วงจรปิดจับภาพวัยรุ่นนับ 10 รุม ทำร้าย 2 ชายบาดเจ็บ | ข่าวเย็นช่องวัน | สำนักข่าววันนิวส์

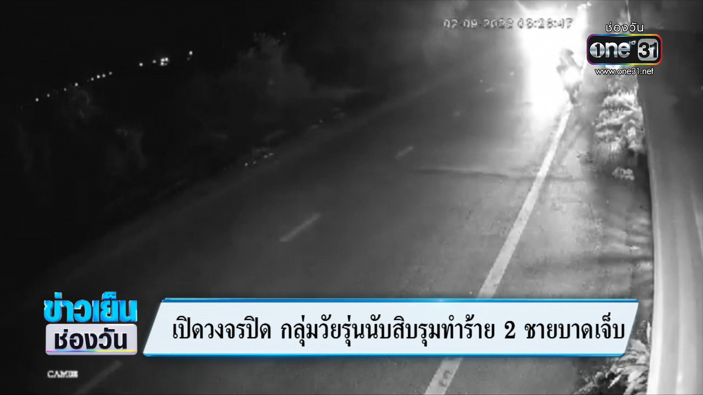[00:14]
ก็มุงจอร์ปิด มันทึกภาพเอาไว้ได้กลุ่มวัยรุ่นขี่มอตาไซน์กันมา 4 คันแถมรถเก่งอีก 1 คันรวมกันแล้ววัยรุ่นประมาณ 10 คนขับขี่ ไล่ล่าตติดตามโมเตย์ที่